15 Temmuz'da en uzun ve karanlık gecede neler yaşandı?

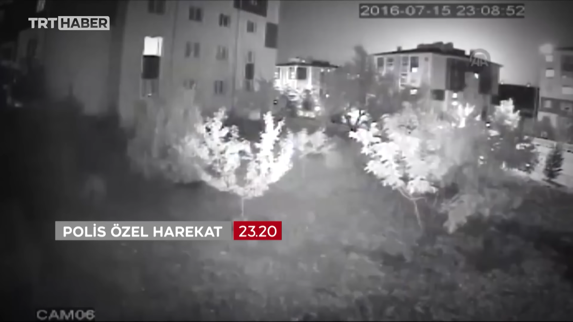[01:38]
Darbeciler kendilerini bertaraf edecek en önemli güce, polis özel harekata saldırdı.